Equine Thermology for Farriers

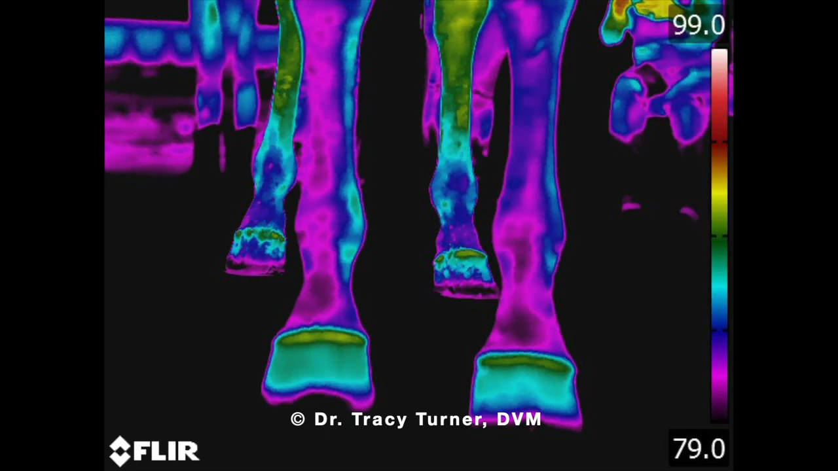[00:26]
I'm here today to share with you thermographic imaging for the farrier.
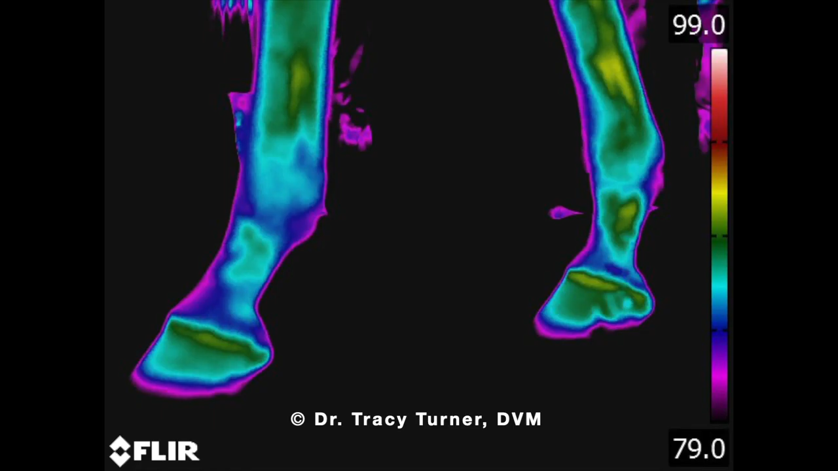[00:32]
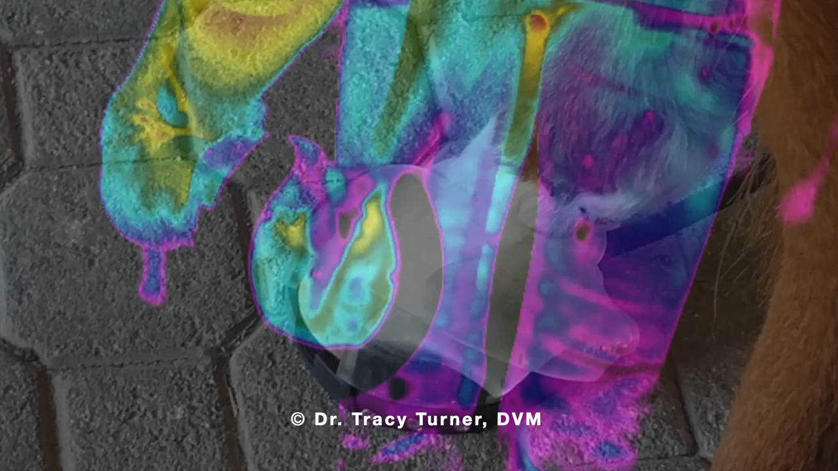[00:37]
In this first series of thermal images, you can see that the legs have similar temperatures
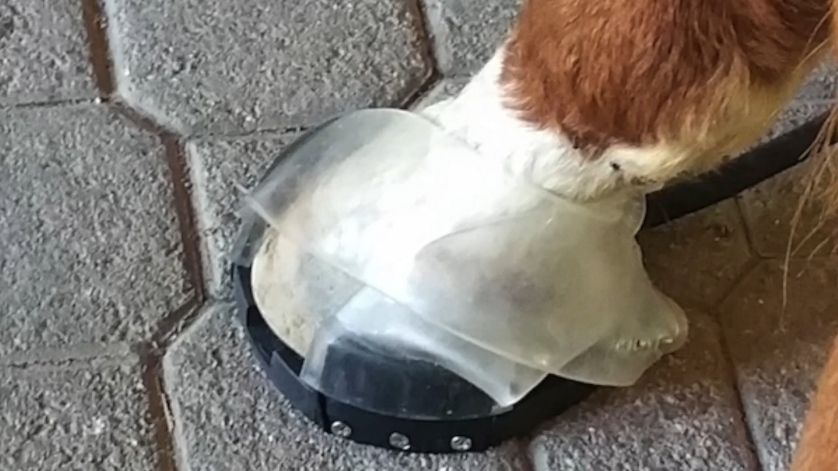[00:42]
looking from the front, lateral, medial, hind view, and as well as picking up the foot and looking at the sole.
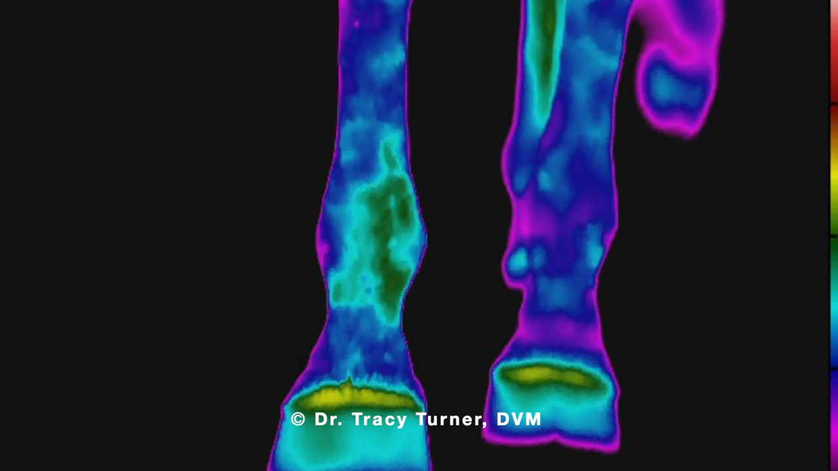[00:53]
In this next sequence of thermal images, I applied the Hoof Pro to the right
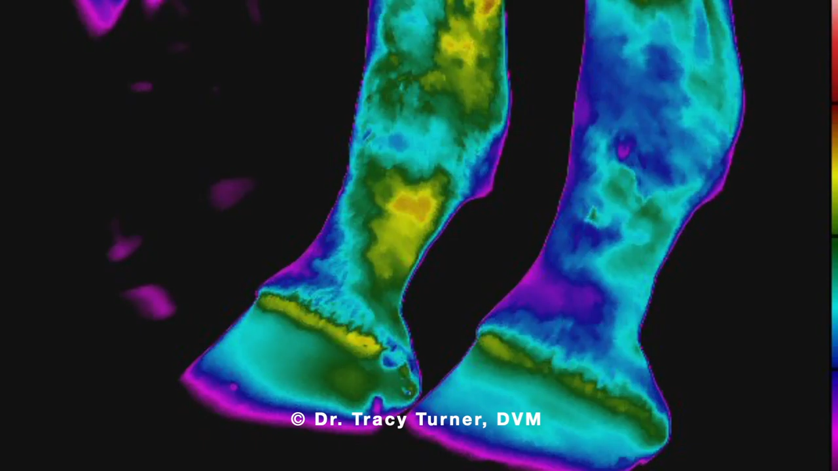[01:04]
front foot and provided a 10-minute Equipulse PEMF session.
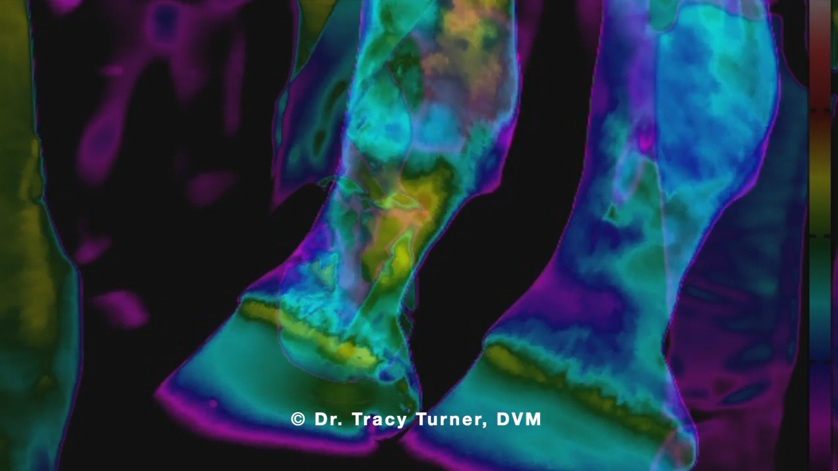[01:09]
Immediately after, we removed the Hoof Pro and Dr. Turner took thermal images.
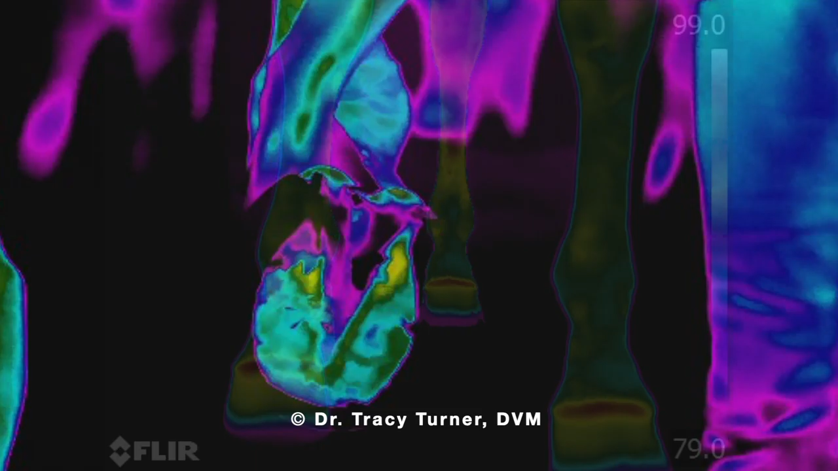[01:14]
As you can see, the right front shows an elevated thermal signature in comparison to the left front.
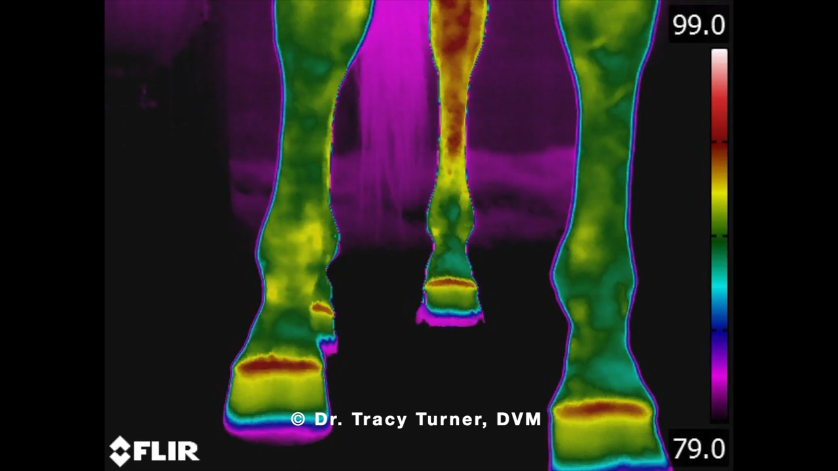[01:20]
The elevated thermal signature encompasses the entire limb, which according to Dr. Turner indicates increased circulation.
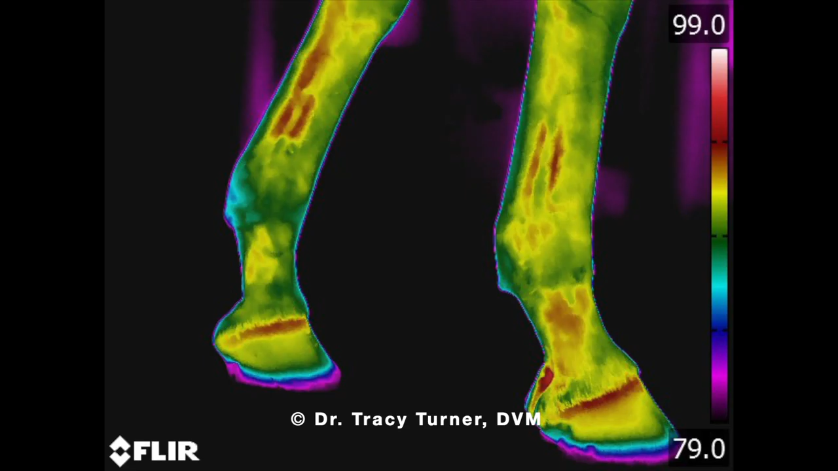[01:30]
This is really important because it does show efficacy of the application. In this third sequence of thermal imaging, we are an hour post Hoof Pro session.
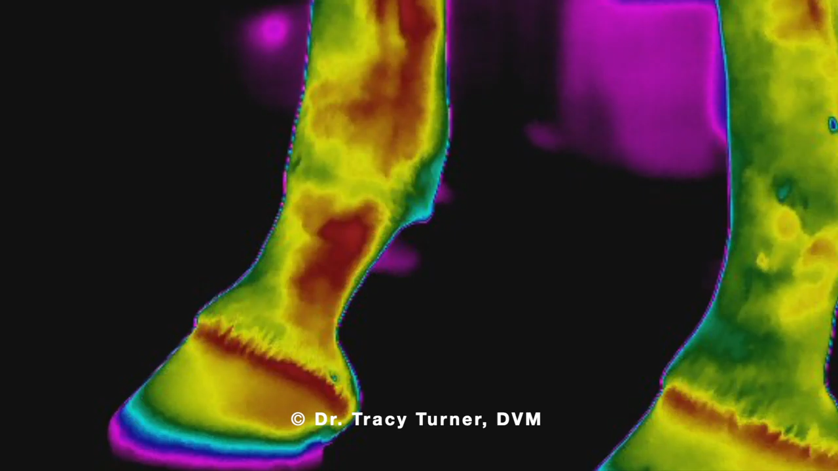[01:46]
The horse had been put in the stall for that time frame, which was a warmer environment.
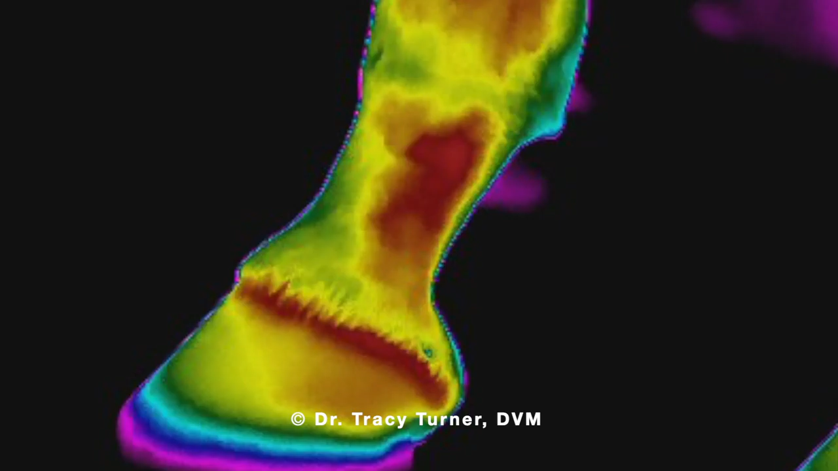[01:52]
As you can see, both limbs show an elevated thermal signature.